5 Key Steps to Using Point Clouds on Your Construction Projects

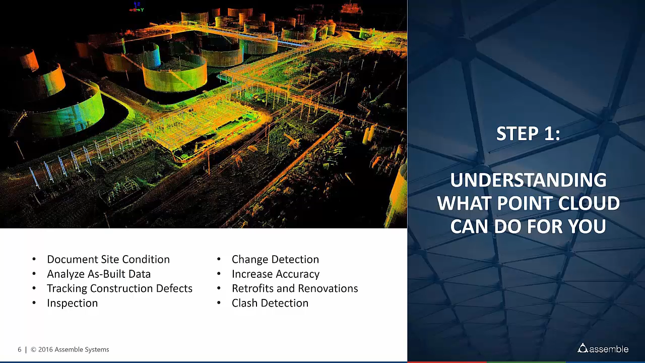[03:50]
There are items that is listed here that change detection, tracking construction, defect or inspection, or a document size condition. The second step after understanding what the advantage and benefits of point cloud is, identifying company work process and reports needed.
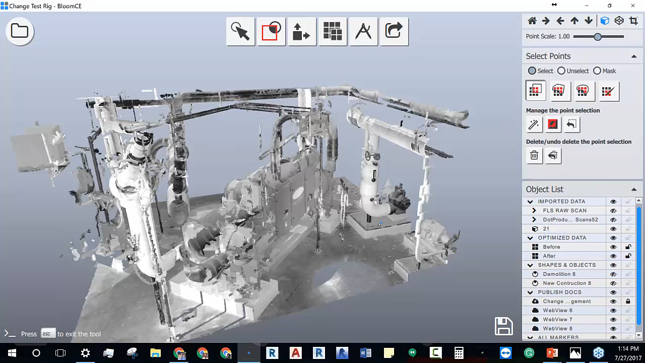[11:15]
This is 2SCAN and we want to make sure or understand what was the new design or what was the new to
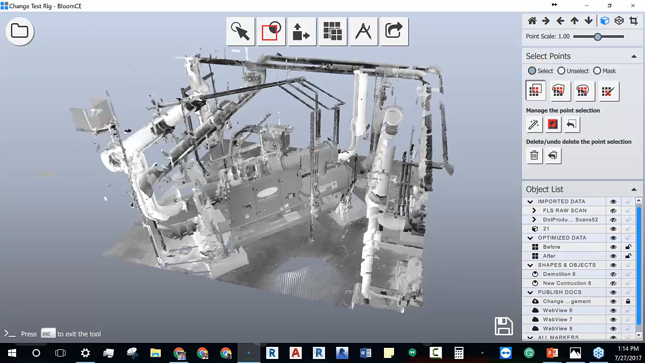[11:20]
install versus what was taken out or removed from these 2SCANs. So as you see I have 2SCAN before and after. I want to select scan before. I want to come to change management tool and so the change management looks through all the scan and figure out what is different than the other scan. So it's reading all the points in my scan and identifying what was removed
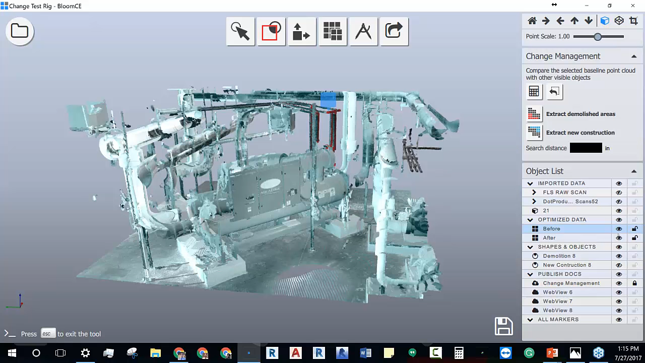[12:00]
or what was added in my scan and it's going to show me what is the difference. So now if I turn the layer on, it's removing this. I just want to show what was removed and what was added. So in the red you see the extracted demolished area and in the blue you
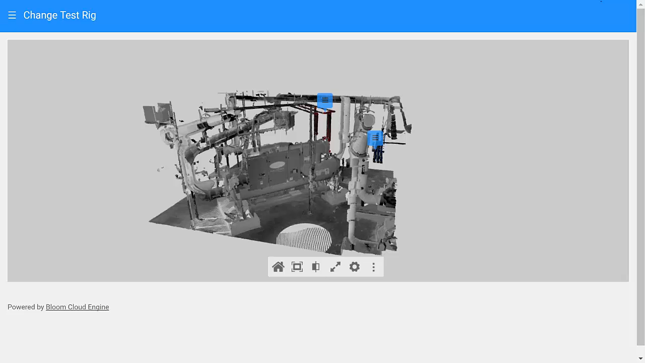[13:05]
very big but it's for sharing us sharing these points now takes a matter of seconds.
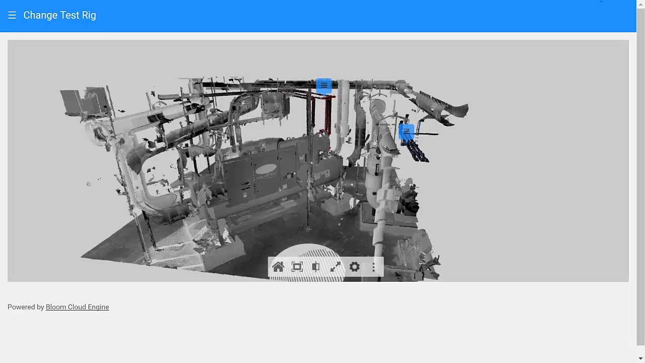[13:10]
Now you can see a preview of what's going to be published why these pipes
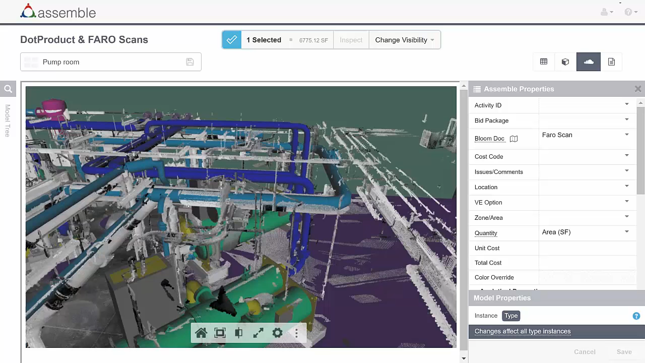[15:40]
You can dive in and walk into your site without actually being in your site and see what is the deviation.